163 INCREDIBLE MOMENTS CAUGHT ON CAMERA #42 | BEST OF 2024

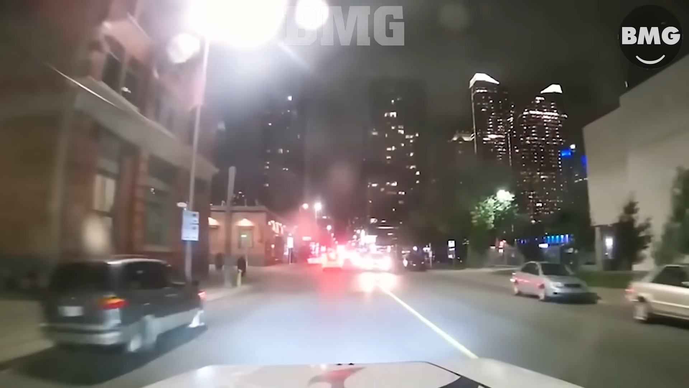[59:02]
Imagine if the driver was going fast at that time and couldn't brake in time.